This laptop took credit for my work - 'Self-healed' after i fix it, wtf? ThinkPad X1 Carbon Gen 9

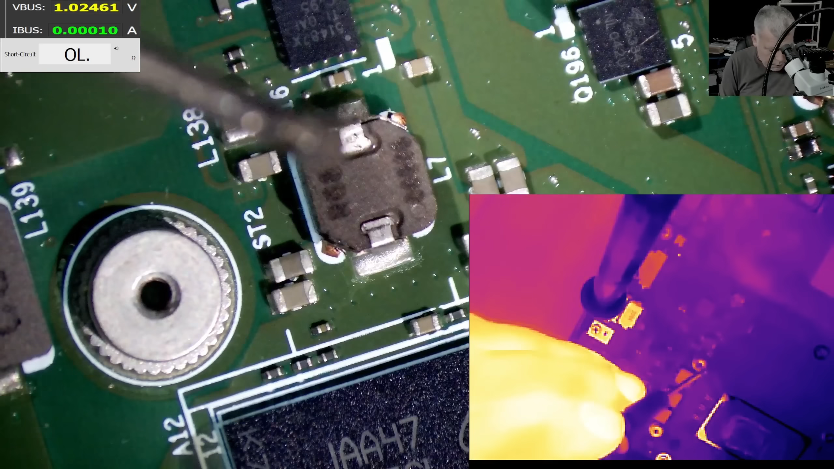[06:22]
and we are coming with current exactly here and it's taking 260 milliamps huh
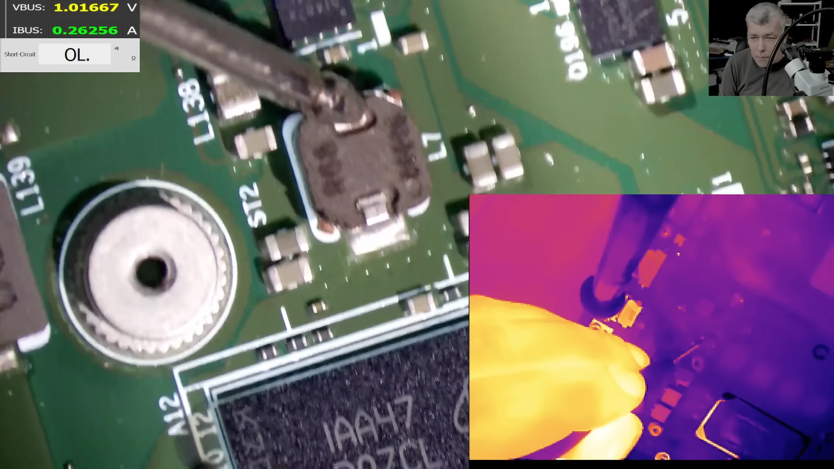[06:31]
you think can be normal and the ram is getting hot it's getting warm but that's normal i don't think the ram is faulty
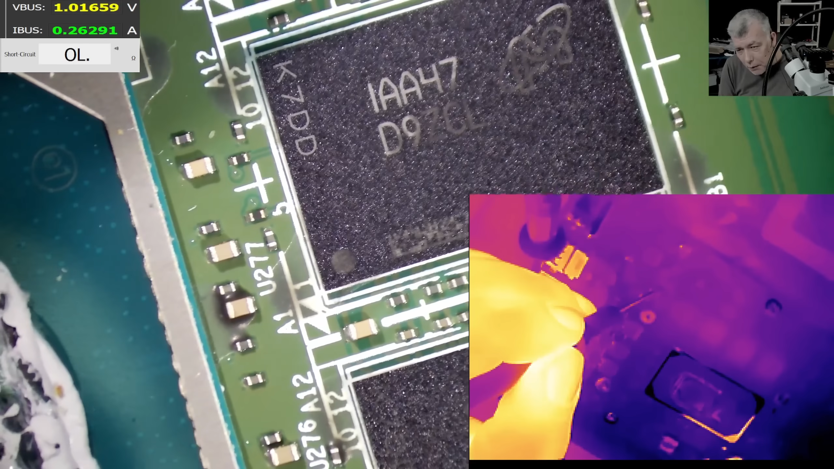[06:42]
no
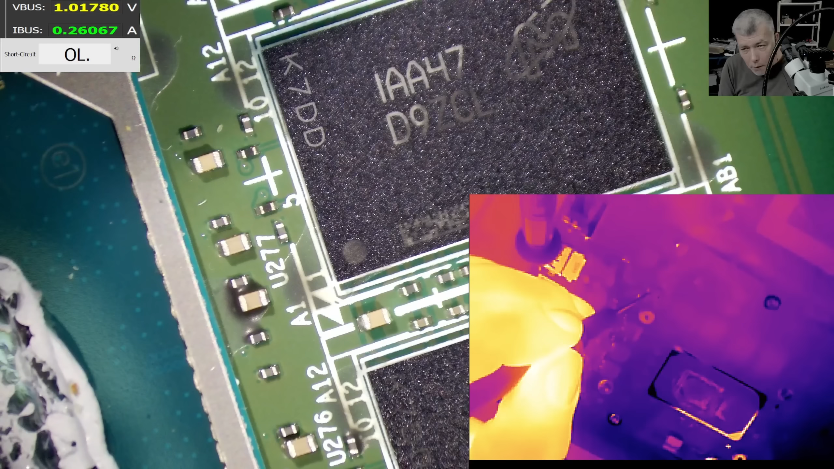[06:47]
i think that's normal for this board
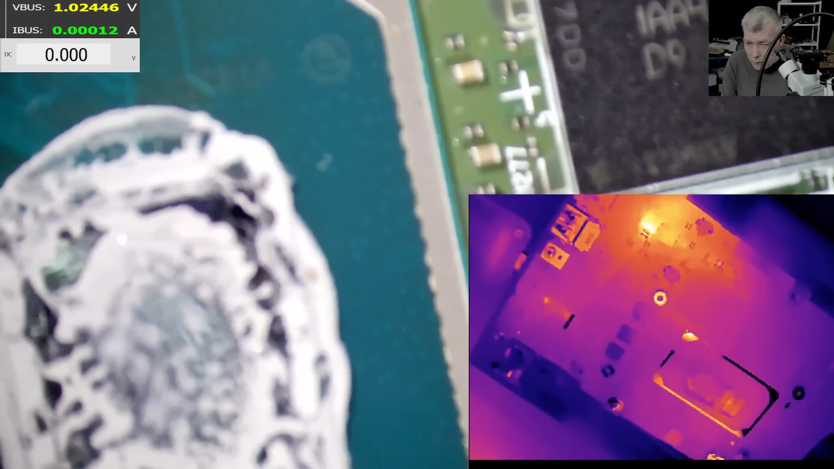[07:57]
and of course that coil is getting hot what is the charging one the chipset the chipset
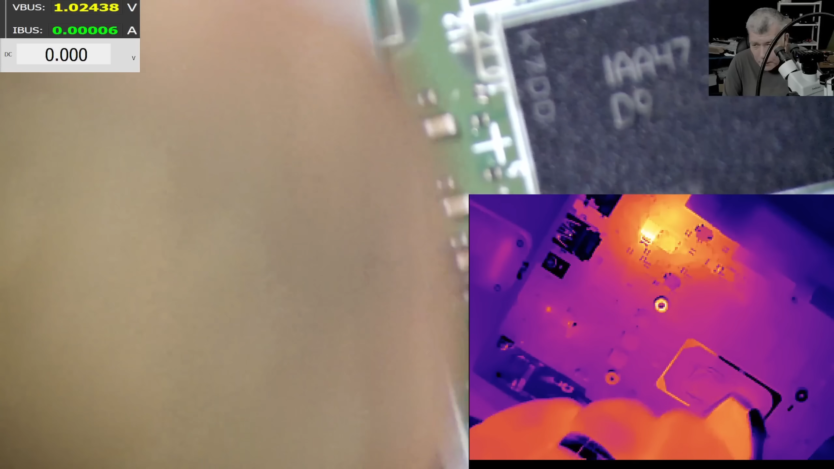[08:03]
the chipset is looking good this is strange okay let me remove the bios battery
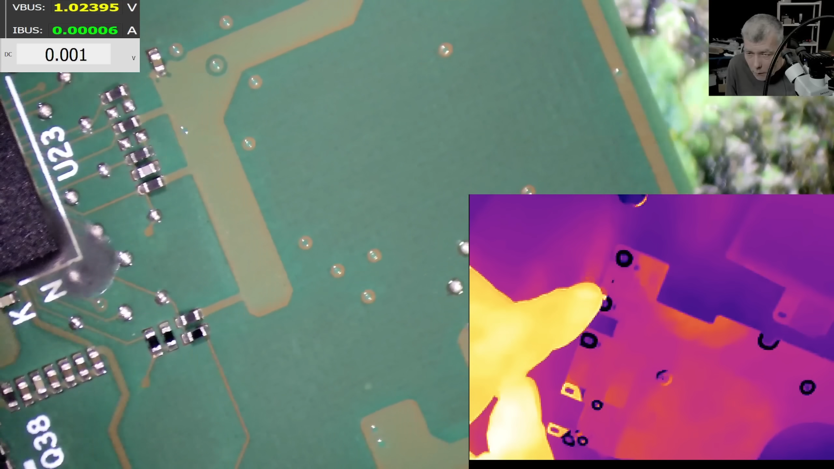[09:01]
but why is no heat from the ec chip on the battery
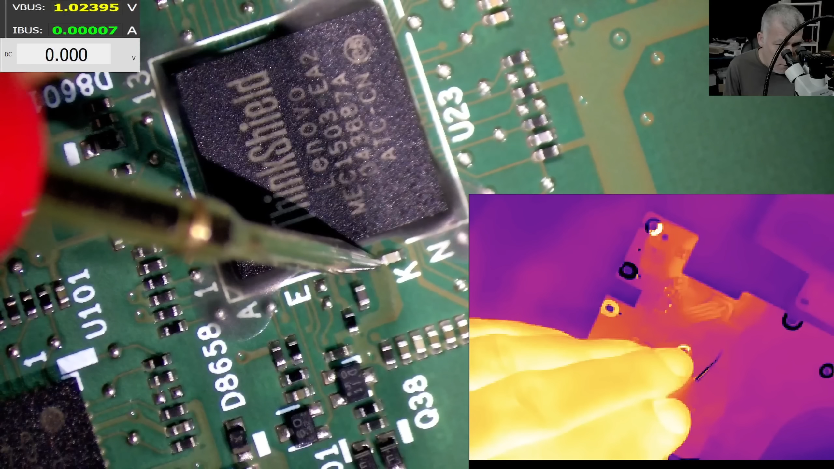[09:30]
know something is missing where we have no voltage on the ec chip i mean if i plug the charger
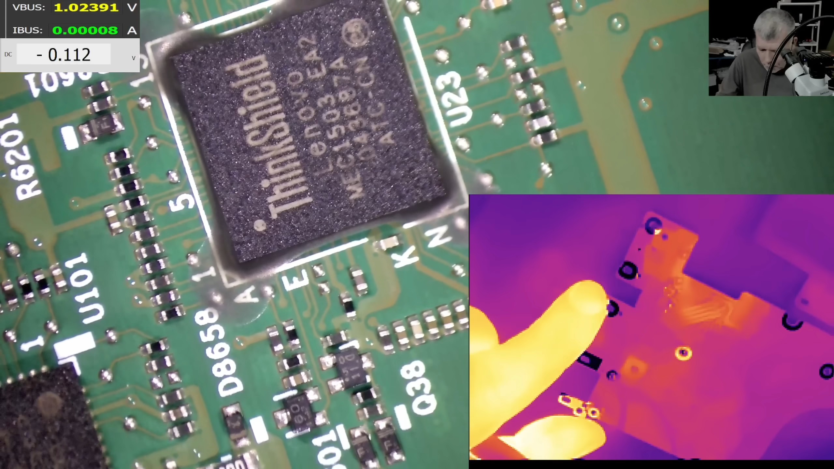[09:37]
you can see the ec chip is getting hot check that so with the charger plugged in here we have 3.3 check on the screen 3.3 so why without the charger we have nothing because the battery has 14 volts